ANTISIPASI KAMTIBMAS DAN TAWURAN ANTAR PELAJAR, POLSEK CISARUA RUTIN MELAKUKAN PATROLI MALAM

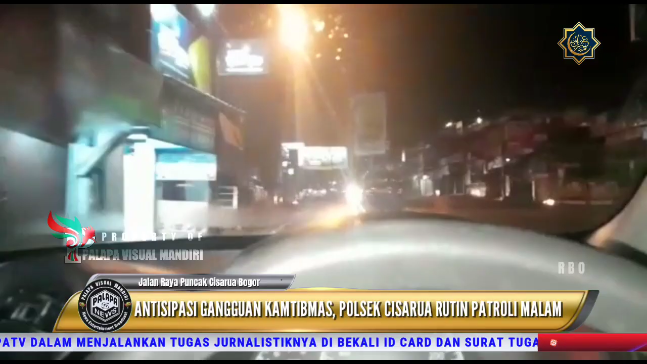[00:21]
Untuk mengantisipasi gangguan keamanan dan ketertiban diban masyarakat Kam Timmas, serta terjadinya tawuran antar pelajar di wilayah hukum Polsek Cisarwa. Sabtu malam sekitar pukul 1 dini hari jajaran Polsek Cisarwa. Melakukan patroli malam menyisir jalan raya puncak yang dimulai dari Mako Polsek Cisarwa hingga ke puncak.